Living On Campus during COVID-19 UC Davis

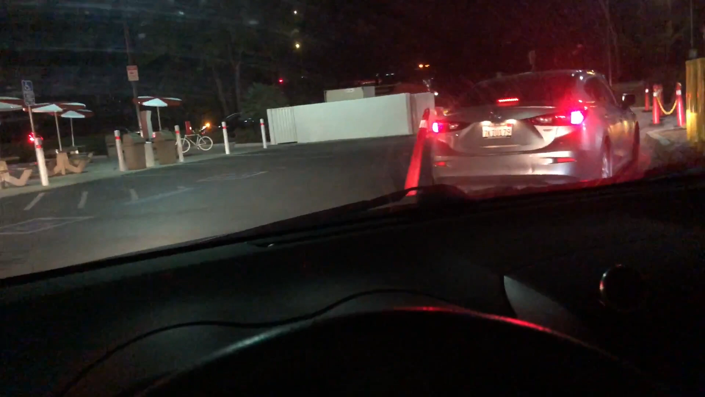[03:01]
There's still a huge line for In-N-Out.
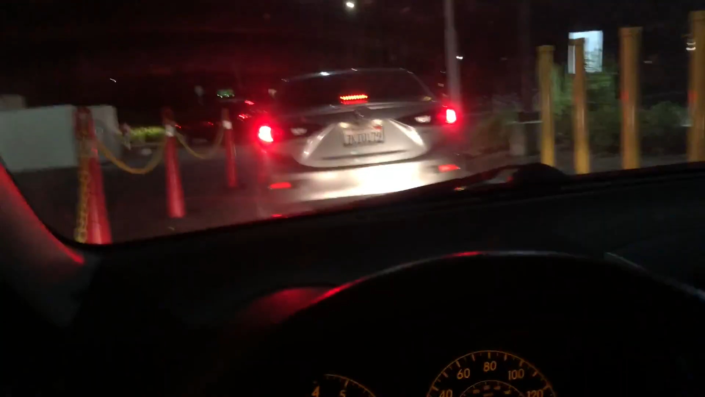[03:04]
I went to just like one, two, three, twelve cars ahead of me approximately.